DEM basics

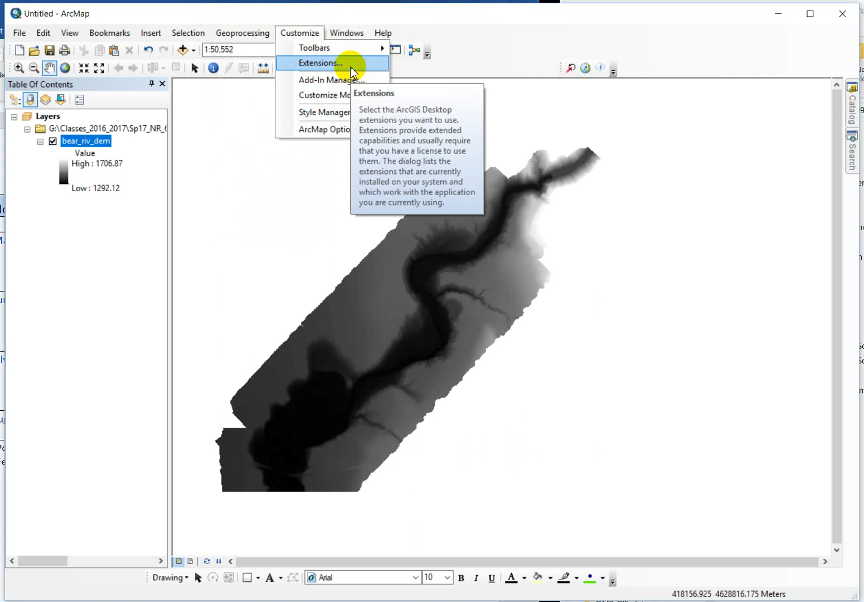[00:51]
So you need to go up to the geoprocessing, no, the customize menu, customize extensions, and then you need to turn on the, in particular, spatial analyst extension. But while you're in here, you might as well just check all these boxes. That, if you don't do that, when you try and run some of these error, or some of these tools on raster data, you'll get an error saying you don't have the proper authority or the proper licenses. And just know that you do, you just have to go up to the customize menu and turn them on. Okay, so this is an elevation model for part of the Bear River that's just west of Cache Valley.
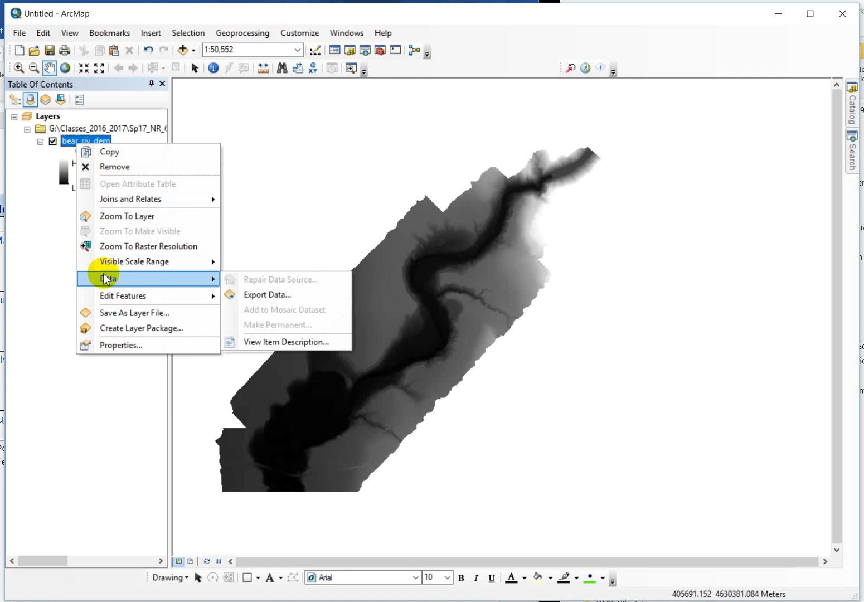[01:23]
And one of the first things I have you do in the lab is just to go into the properties and get familiar. So I just want to talk you through this really quick.
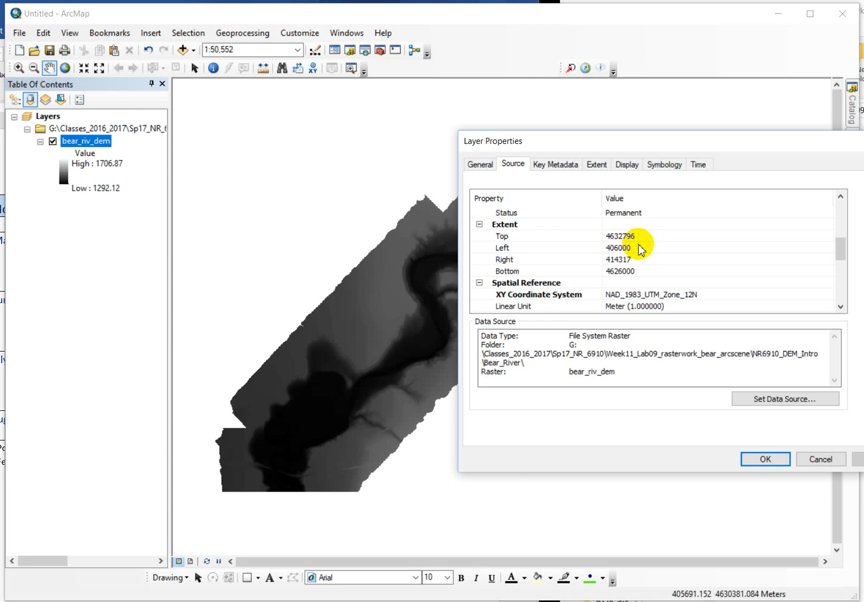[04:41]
west, east coordinates for the minimum and maximum. So this would be saying for the top that it's 4,632,796 meters north of the equator is the uppermost extent of this data, and the southernmost is 4,626,000 meters north of the equator. So that's what these are defining. The east and west is relative to the central meridian for UTM zone, which has a false easting of 500,000.
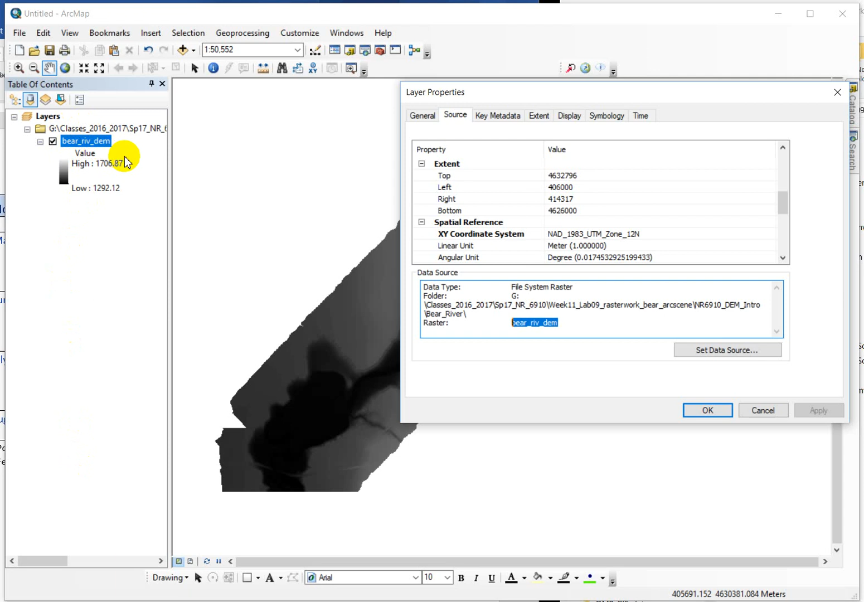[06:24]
I can go up here and rename it, but this is kind of just a temporary name. It doesn't change the name of the file itself. So if you go to rename your outputs up here to kind of make them make more sense, and then you forget what they're really called, which sometimes happens and you need to know, you can go in here and check what the real name of the data set is. Okay, so that's it. The other thing that you really need to know to run this lab is that you're going to use the search window to find all the tools that I ask you to run. So whether it's hillshade or slope, you want to be looking for the spatial analyst set of tools. So hillshade, slope. We're going to be working with ArcScene this week to do some 3D representations of elevation models and show you how to float vector data over the elevation values and kind of get a three-dimensional look.
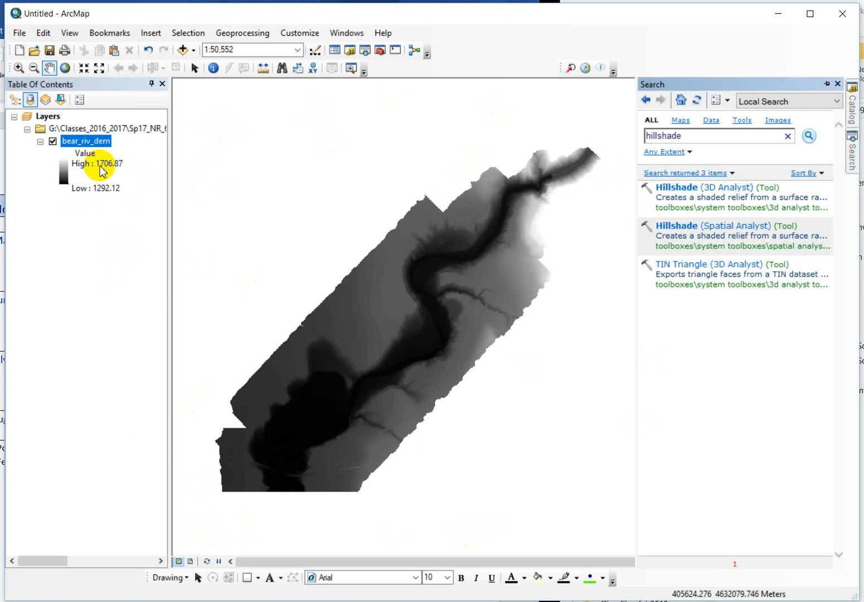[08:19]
Okay, so for the extent of this data set, the lowest area has an elevation of 1292 and the highest has an elevation of 1707-ish. And then I just want to point out that we can actually go in and read those from the map. If I zoom in here, remember these are one meter cells. They're very small.
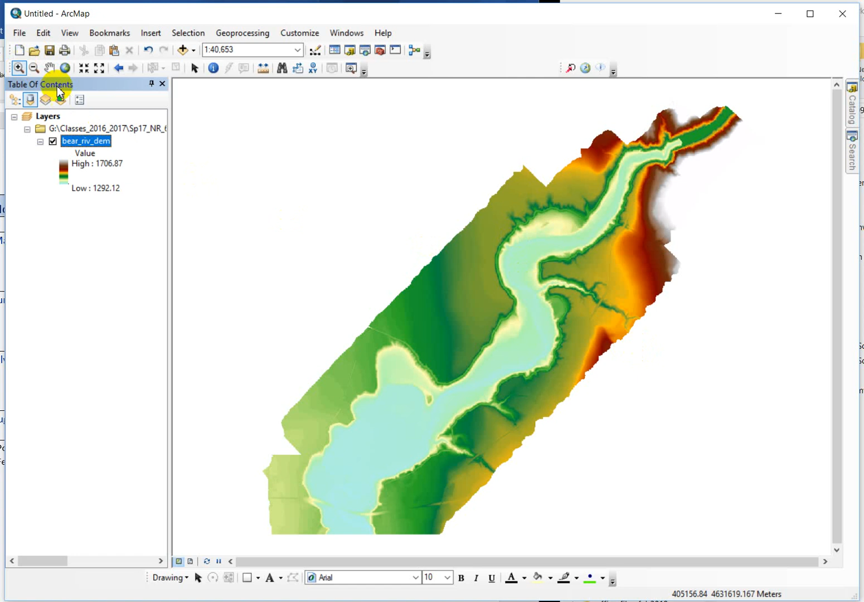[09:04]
And let's pick a spot that we see a ton of elevation change in. There we go. Now it's really easy to see the pixels.
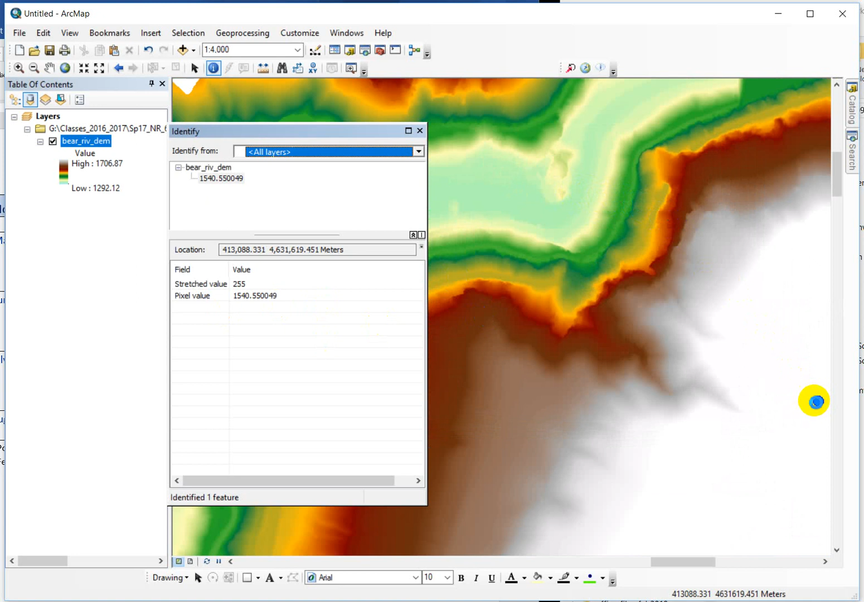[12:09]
1361, 1390, all the way up to the white, 1540, 1560. So our elevations are increasing as we go up this slope. That's basically how rasters work. As you get a bigger cell, you get more averaging over a bigger space. That's a decrease in resolution, increase in coarseness, and that's that.